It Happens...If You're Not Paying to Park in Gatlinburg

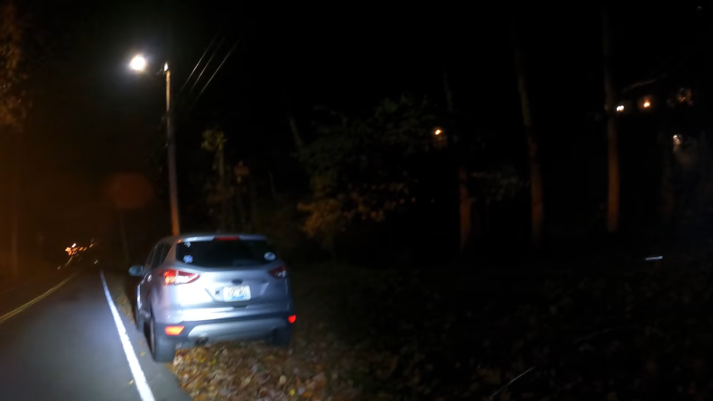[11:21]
All right, got this Ford Escape here, Ski Mountain Road.